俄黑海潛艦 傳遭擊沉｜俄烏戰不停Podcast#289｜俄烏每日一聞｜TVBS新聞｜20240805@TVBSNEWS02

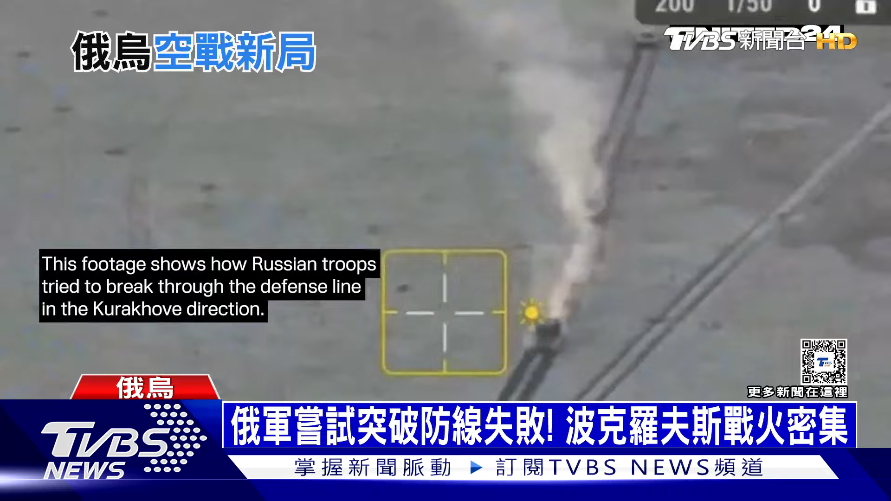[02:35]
乌东库拉霍卧一带的防线幸好都被一一挡下乌军也成功靠着高精度联合职工弹药帮忙粉碎俄军如今等了好久的F-16战机也终于到手